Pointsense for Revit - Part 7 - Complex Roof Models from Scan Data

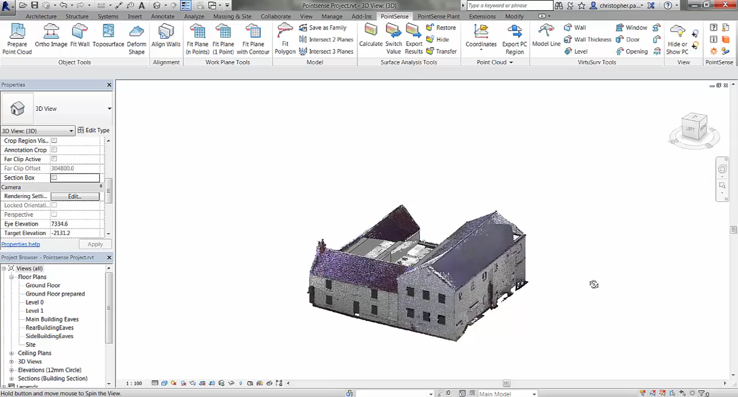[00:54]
So we've got a nice shell of a building to work with. I'm just going to turn on the section box and I'm just going to navigate around and isolate out the roof itself.
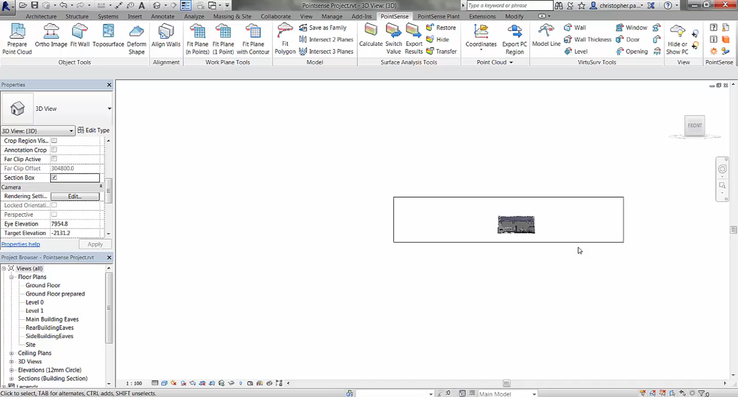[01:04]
The reason I'm going to do this is so that we can make selections on the roof
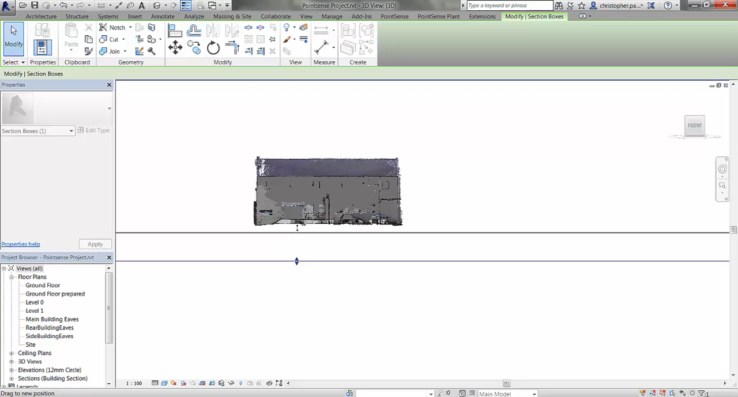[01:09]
without accidentally selecting points beneath the slope of the roof itself.
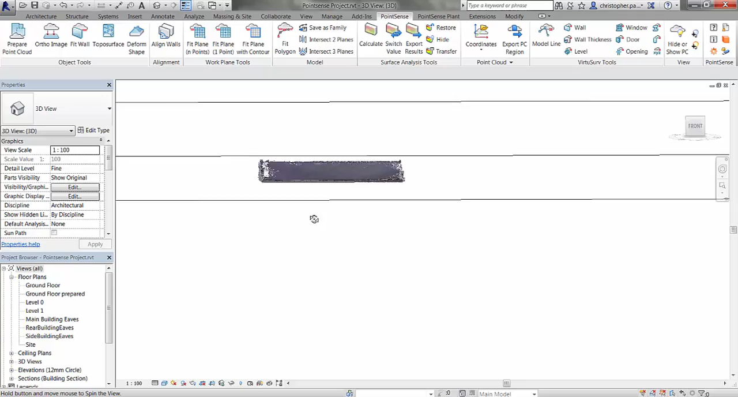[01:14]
So if I just zoom in now and navigate to the rear slope first.
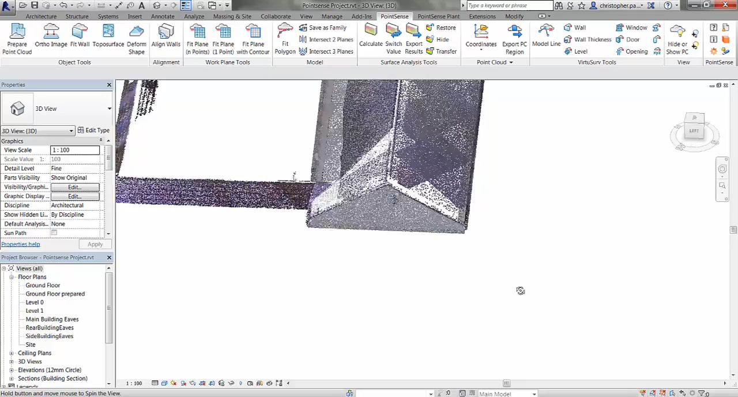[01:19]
So in this tutorial we're going to be looking at the work plane tools and the model tools in the point sense ribbon. First of all we're going to use the fit plane with a number of points tool. So I'm just going to select that and make a couple of picks on this roof now.
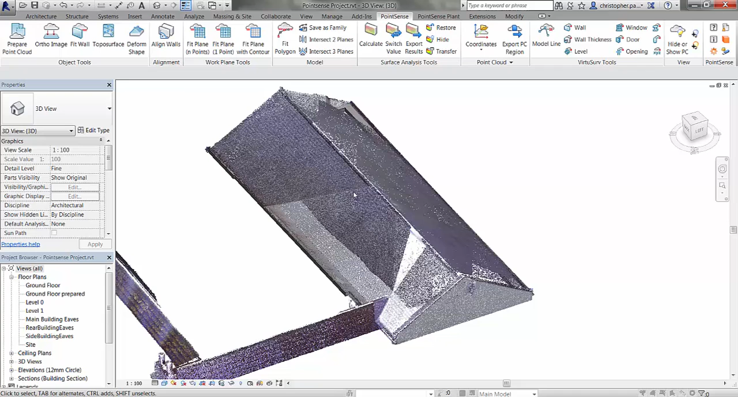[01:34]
And just press the escape key. Now what we get is obviously this window that appears.
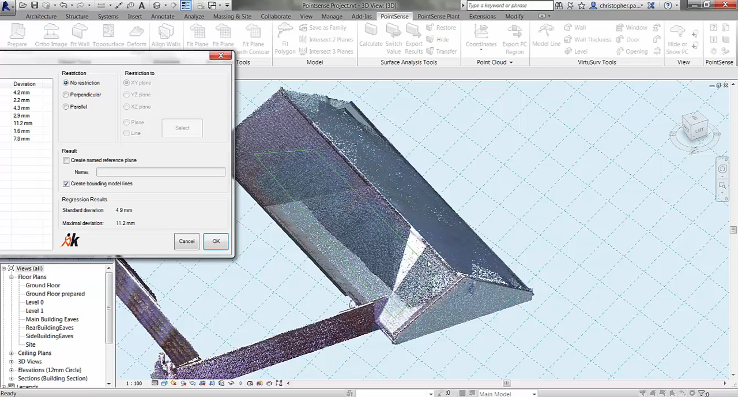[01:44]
And you can see the model line that's been created from the picks on the roof I've made. I can get rid of those model lines by unticking this box here.
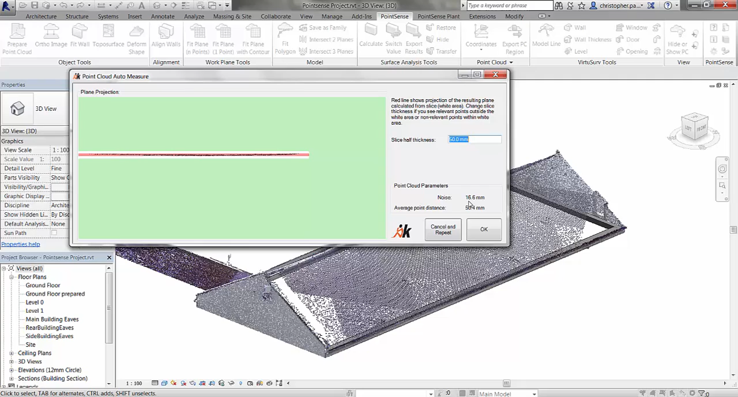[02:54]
You see this auto measure tool here. Now we just need to make three selections on the roof slope itself. What this is going to do is take a slice thickness and give us a noise value and an average point distance. With which to use this command. So I'm just going to click ok here. Now you can see this has populated these fields. So what we can now do is we can change the smooth and slightly. To make it match the average point distance. And we can change the sample width down a little bit. I can then give this reference plane a name. So I'm just going to call this one main building front slope.
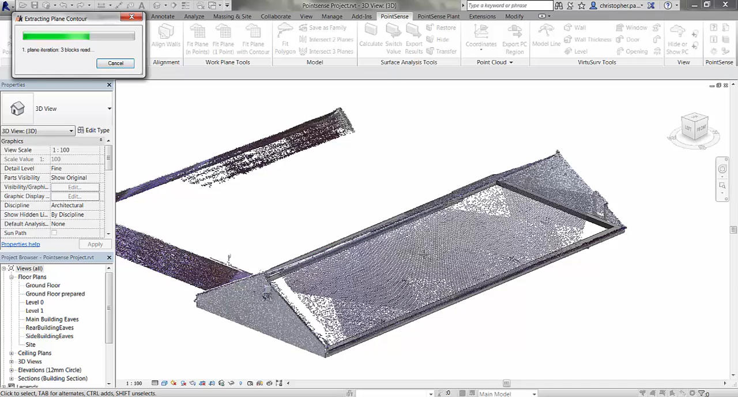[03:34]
And just click start. And I just need to make one selection on the roof itself. And this is going to generate a contour or a plane using those results. So it's now generated a contour and we have a 5.3mm deviation on our plane.
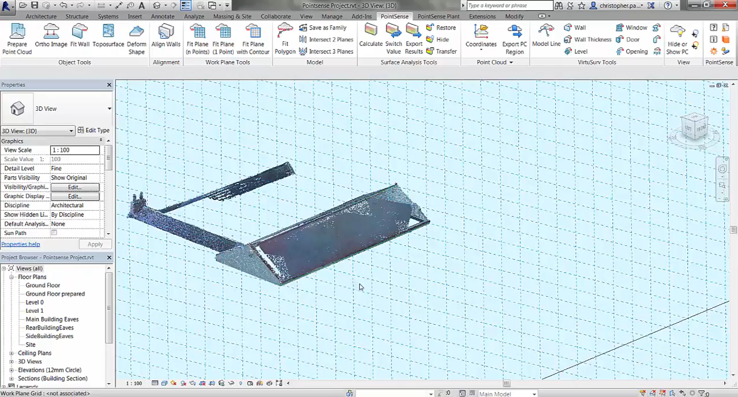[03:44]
If I just hide the point cloud off.
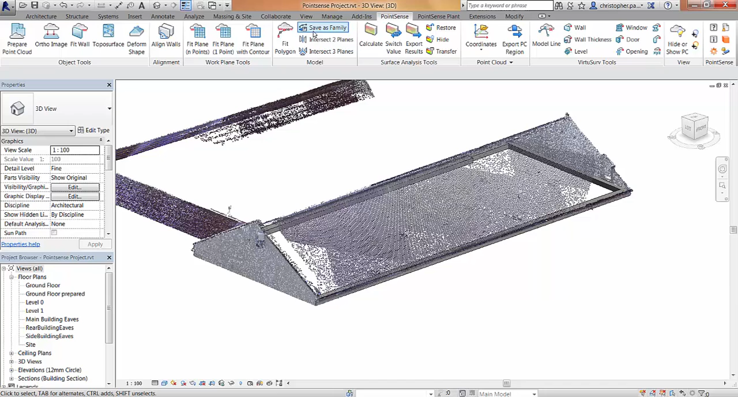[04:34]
So the first one we're going to look at is intersect two planes. Now we can do this using the reference planes that we've created or named reference planes. We can also do it using the plane of a model element or picking a face. But we're going to scroll down now and use the main building front slope plane. And click ok.
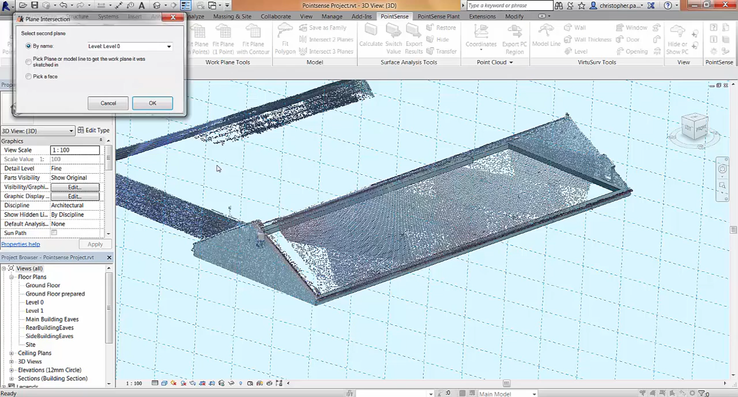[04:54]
And for the second plane we're going to choose main building rear slope. We're going to click ok again. And now you'll see if I just hide the point cloud off.
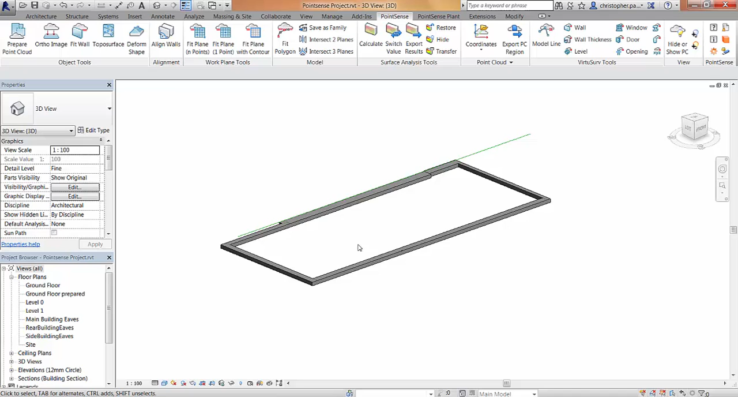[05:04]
What this has done is this has generated a model line at the intersection between these two planes. So this would be our ridge in this instance.
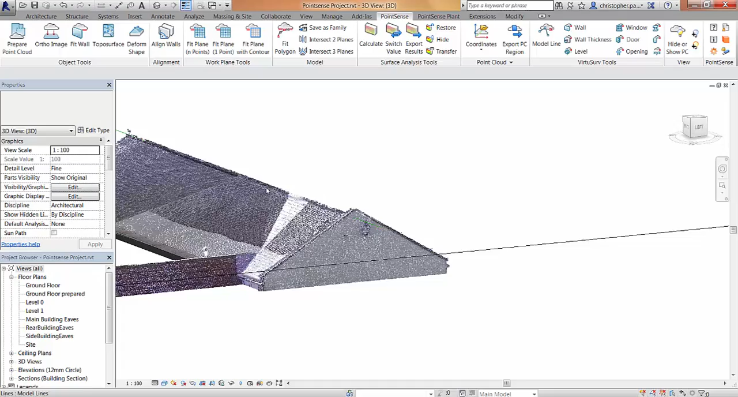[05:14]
We can just bring the point cloud back in and you can see. That's a very accurate position for the ridge line of the building.
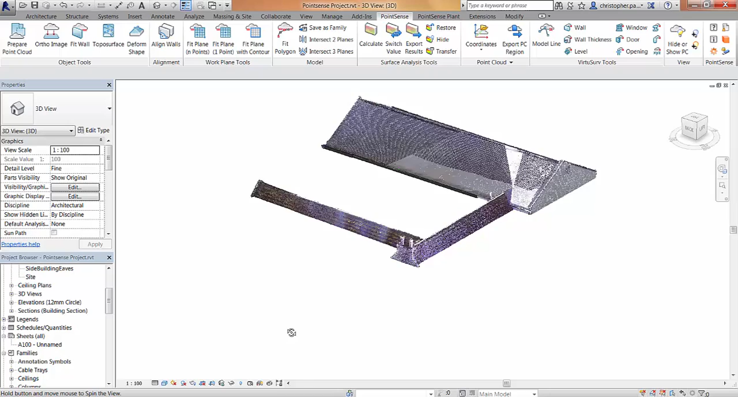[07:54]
And navigate to the rear slope. We will use this as the first mass. To be constructed. If we go to the mass insight tab.
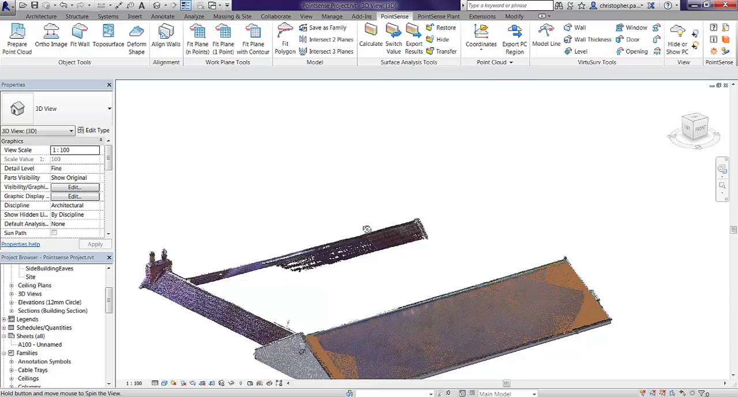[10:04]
The point. Cloud. Back in. And run. The calculate. Tool. To speed. This part. The video. To give. A result. You can see. The type. Result. That we get. From this. Now.